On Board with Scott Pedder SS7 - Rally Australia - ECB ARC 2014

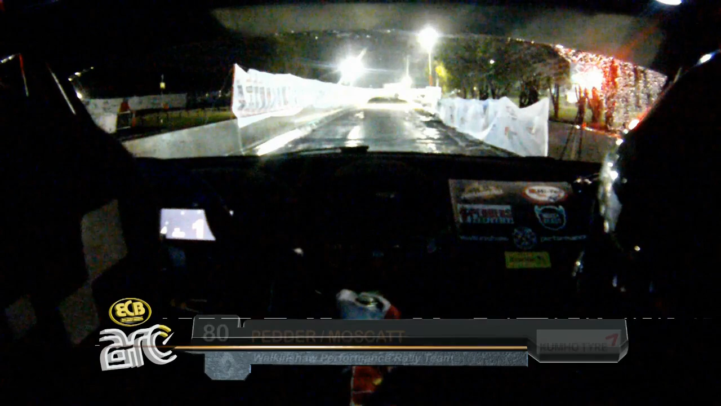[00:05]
100, 2 right plus room, 80, turn 3 right, gravel, 2 left plus, into, 3 right,
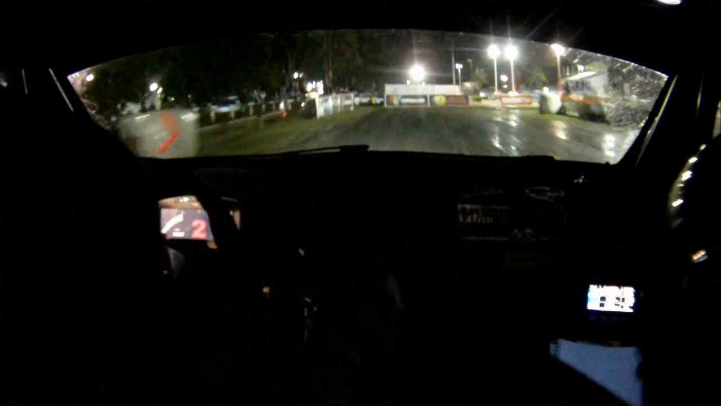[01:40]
50, left left entry, care, 2 right plus, narrow, entry, rough, slippy, turn late, 1 left, 30, wet, turn early, 3 right, tar, through finish, okay.